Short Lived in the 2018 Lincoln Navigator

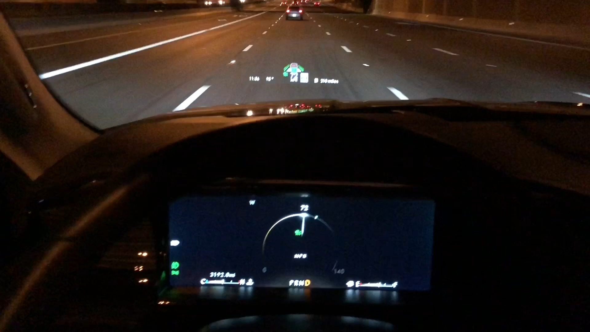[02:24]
One of the things that I really do like about this Navigator is the minimalism that they are trying to accomplish here. This is the speedometer. Look, there's nothing there.